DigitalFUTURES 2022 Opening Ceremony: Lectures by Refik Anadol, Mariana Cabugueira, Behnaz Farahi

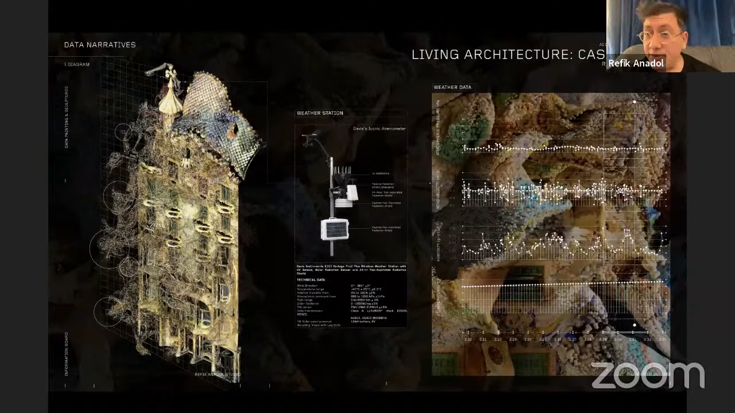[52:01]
the NFT artwork or the data sculpture is real-time getting data from the built environment of Barcelona and transforming the facade, as we see here, in three different like modules.